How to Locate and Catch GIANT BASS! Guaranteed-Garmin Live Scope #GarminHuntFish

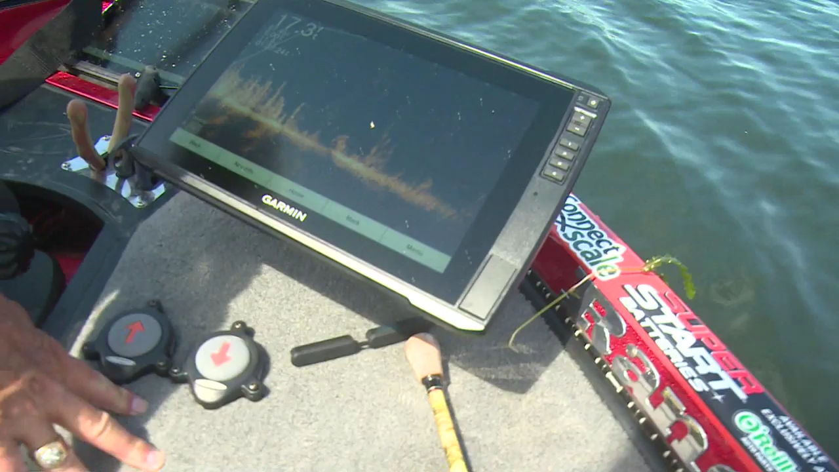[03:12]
You can see right there, you know, real easily, we are in, I'll just grab this down here where I can kind of turn that motor around. But you see what we've got right there. As I move my motor, you see the change, that's grass on the bottom. That's the bottom right there. I'm in 17.3 foot of water. I don't see any fish there. Now what we do is we just scan, we run and scan back and forth looking, looking, looking, looking, looking for big fish. Not fish, but big fish. We find a lot of fish we don't even throw at.
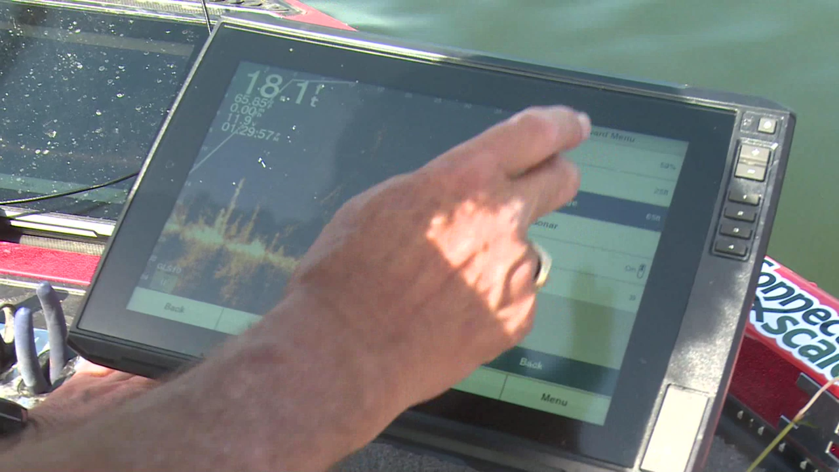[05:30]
All right. So that's how, that's how you want it. Now it's set on 60. So what I'm going to do, I'm going to hit my menu. I'm going to go up there to my forward range and I'm going to back that down to about 45. Because that's where I've been running 45. I'll do a lot of experimenting as time goes by. But right now, 45 feet.
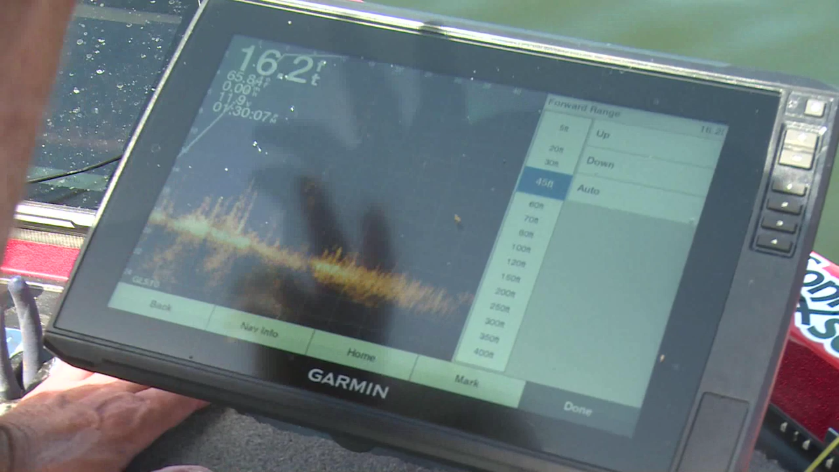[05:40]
So we're only out there 15 yards in front of us is all we're reading. And we're doing that and hit the done.
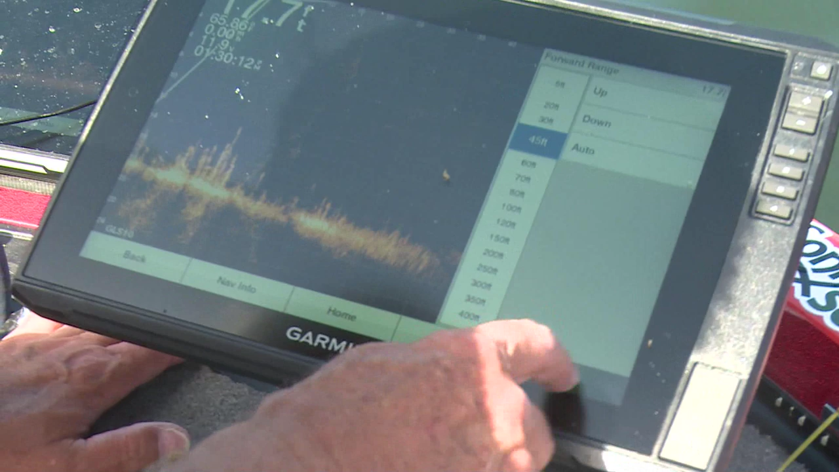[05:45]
We're going to go back there. All right. Now we come back here where we are. We're 45 feet.
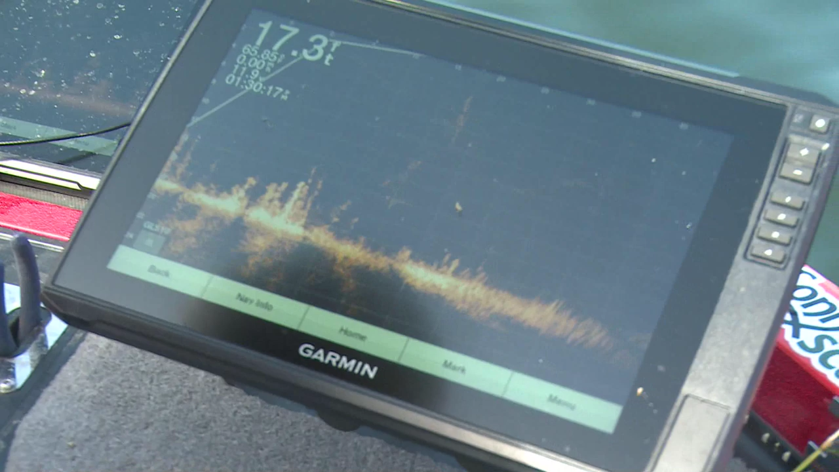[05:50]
Okay. Now, here's a couple other settings. You got this setting up here.
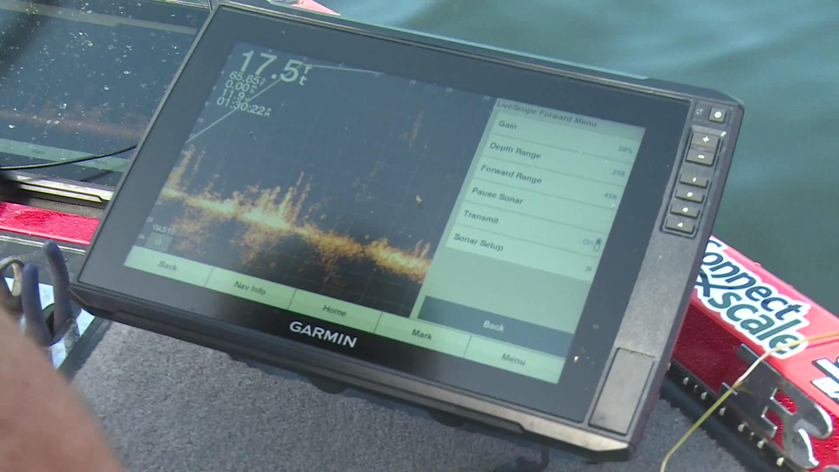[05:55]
On screen: depth 17.5 ft
You got your depth range. I like to keep the depth range down a little bit below where the, where the, where the, uh, it is. Now, so I got it there. I'm going to move down just a little bit. See, if you move, uh, if you move down shallower, you make your picture bigger.
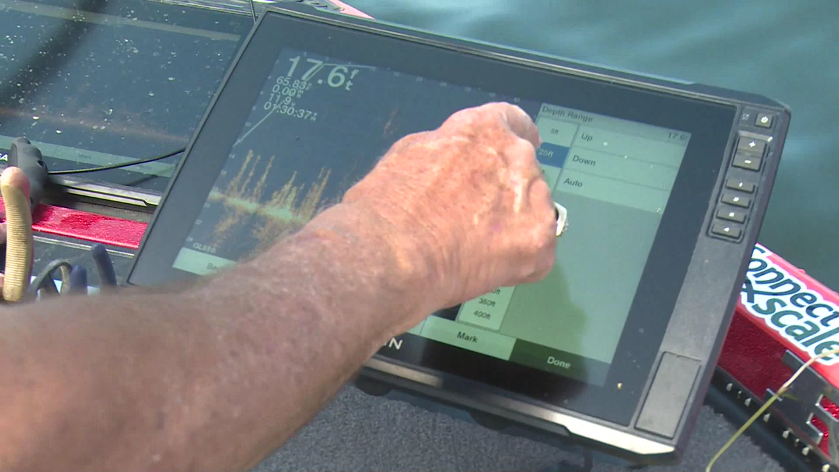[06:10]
On screen: depth 17.6 ft
See what I've done there. But now I can lose my bottom fairly quick. So I'll go down just a little bit more.
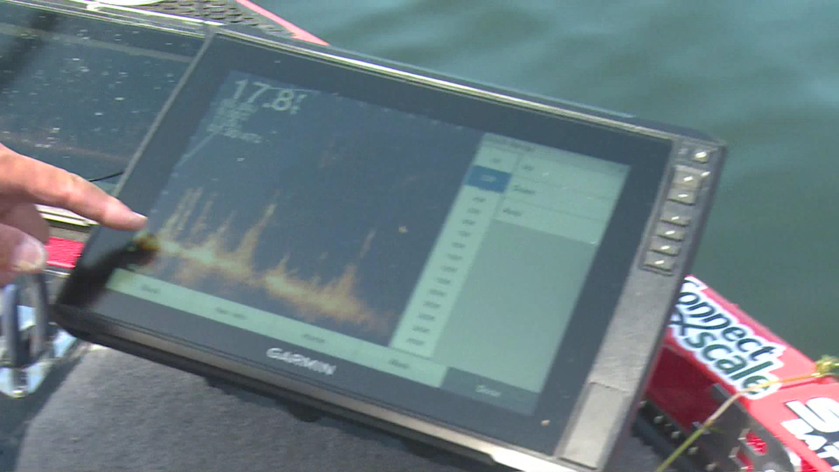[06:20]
I want to keep my bottom down maybe about five foot above the bottom of my locator. That's where you can see the best. Depends on what water you're in. Now, I'm only in 17 foot of water. So if I move this down, you see what's happening there? Everything's got a lot smaller and it's moved way up. So I want to move it up shallower, uh, about right there. That's a good deal. Now everything's big. There's that's grass right in there. And that's a hard bottom right in there. It's a little bit of soft bottom, hard bottom. All right. So that's why I set my depth. I'm going to go on down a couple feet, go 25 feet.
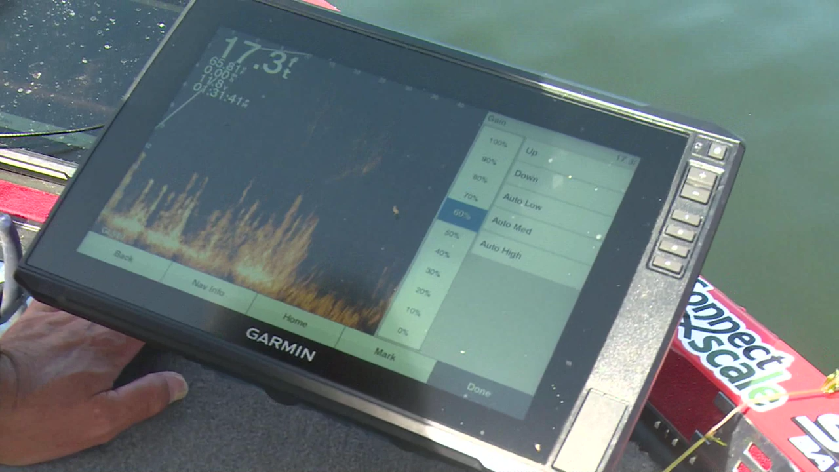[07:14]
Your gain, you can do, I got this set a little high probably. I moved it up a little bit. You're going to run it from about 50 to 70 percent. 60 percent is a good place to run it. That's about 60. I kind of like 55, 60 percent. Might run as high as 70. Probably not going to run it much higher than that. Probably not going to run it much lower than about 50. That's where you want your gain. All right. Let's go back. Okay. Let's look here at what we've got now and go back to my menu. Sonar set up. Uh, I've got, uh, go to my sonar set up. My noise, appearance. I got my appearance forward. I'm reading forward. Uh, you can set it where if you want.
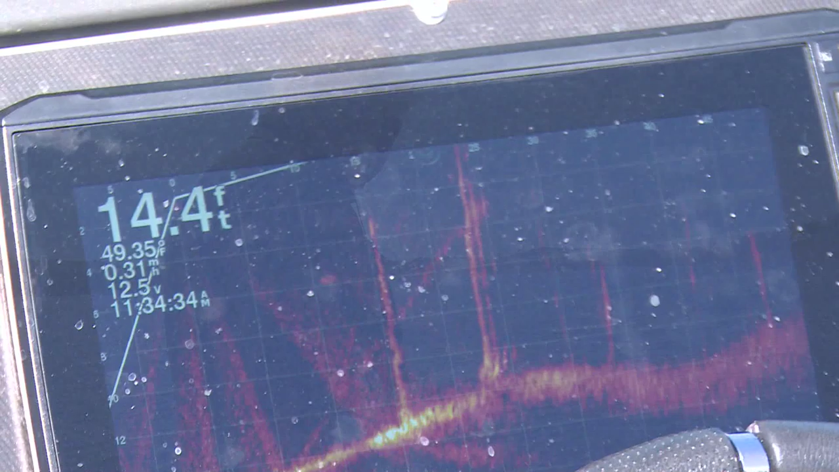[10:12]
On screen: depth 14.4 ft
About to catch the good one. Here he comes.